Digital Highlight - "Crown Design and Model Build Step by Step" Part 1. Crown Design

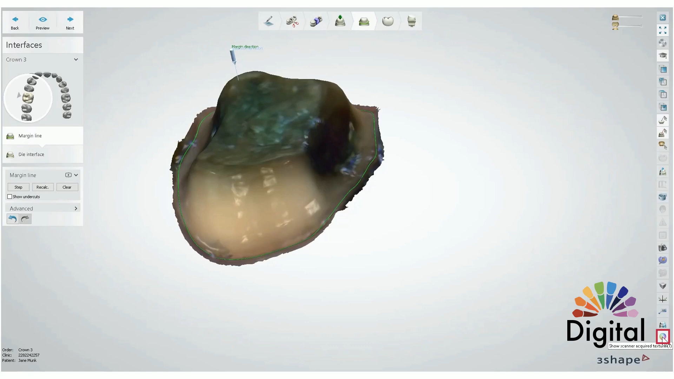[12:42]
But if you need to double check with the color,